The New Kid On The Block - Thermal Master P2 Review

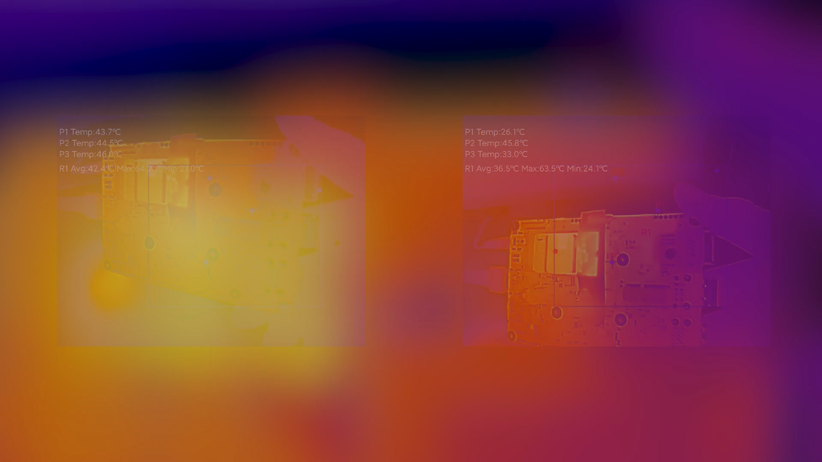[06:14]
Speaking of image quality, switching over to the oversampling mode seems to make the image quality actually worse somehow.
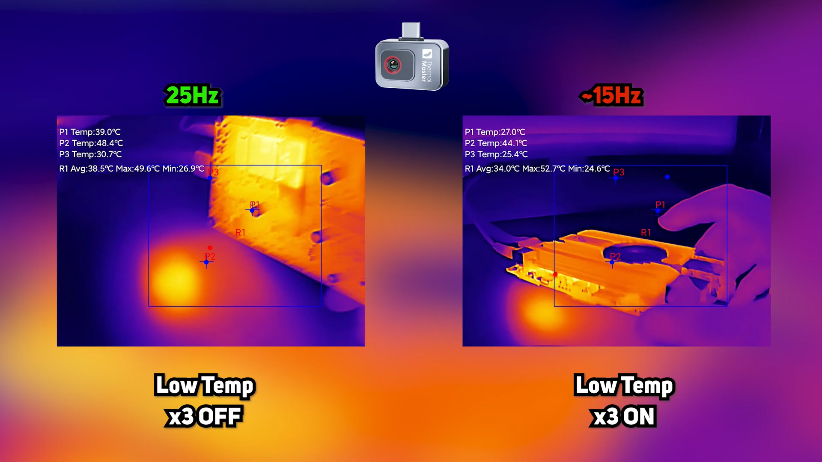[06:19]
You lose definition in a way that I just don't like.
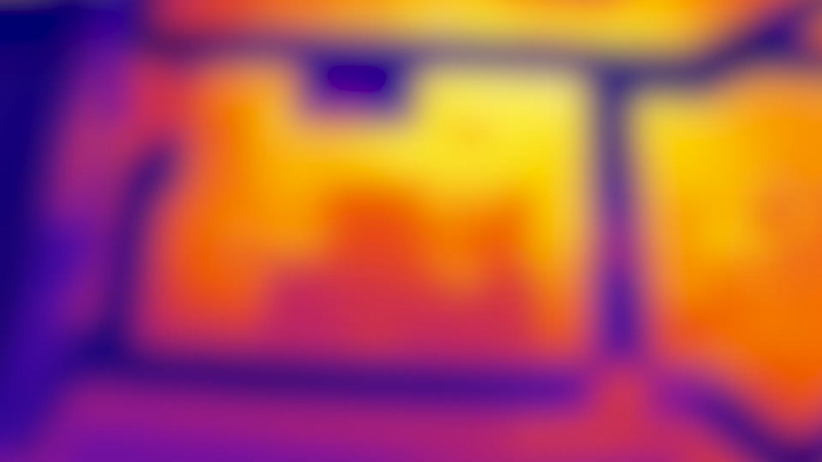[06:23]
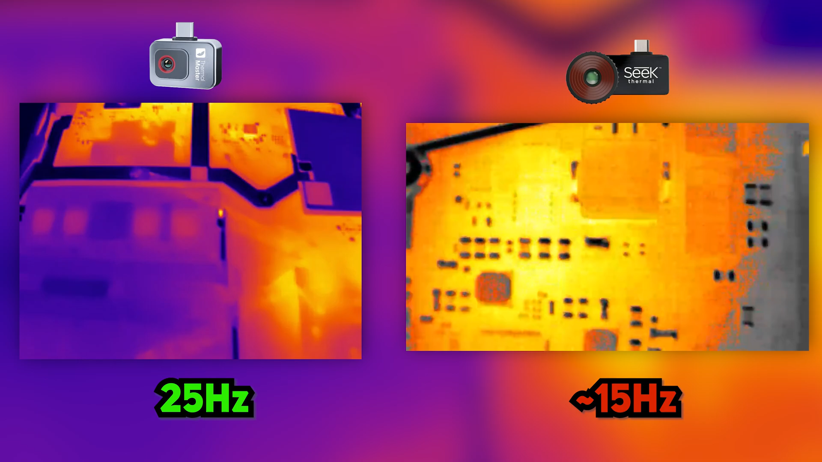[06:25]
The lower resolution is still better compared to the 6 much higher one, with the benefit coming from the higher refresh rates.
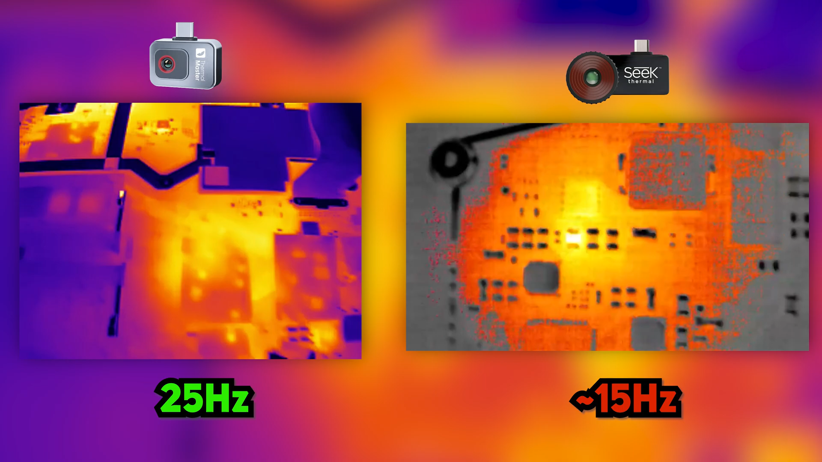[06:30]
As my use case is electronics repair, the main function for a thermal camera in my case is just to detect shorts. Sometimes faults are only present for a short period, as sometimes they are faults on secondary rails that go off quickly within the power on sequence.
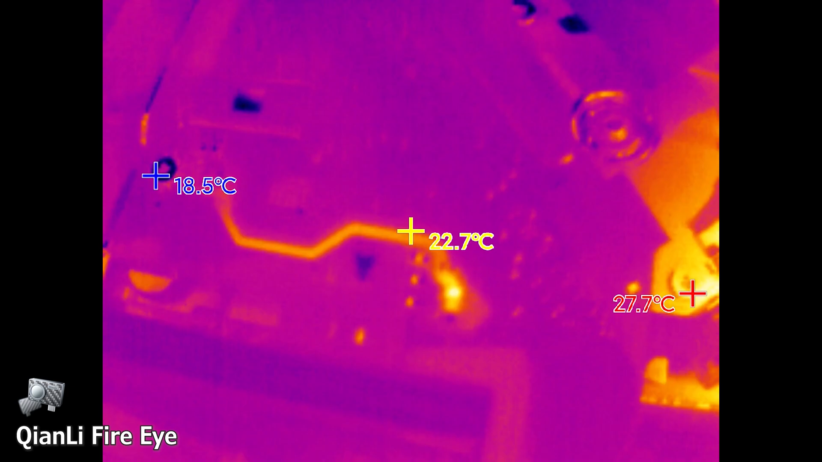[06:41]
Low refresh rate images, like the C, are annoying for me to use, as you'd often miss these brief glimpses into what's going on, something that is easily mitigated by higher frame rates.